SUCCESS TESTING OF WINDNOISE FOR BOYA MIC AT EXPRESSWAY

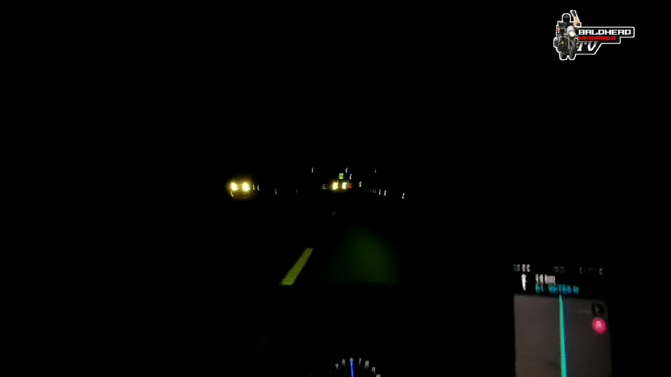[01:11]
Para dun sa siyempre, lalo ng paggabi kailangan may Waze ka talaga para nakikita mo yung talsada Kung may kamay, liligo na sa kanan liligo na sa kaliwa Diretto Yun Siyempre, yung ating air pressure gauge monitor Kailangan natin yan mga kapirata lalo ng pag-solarine ka Siyempre,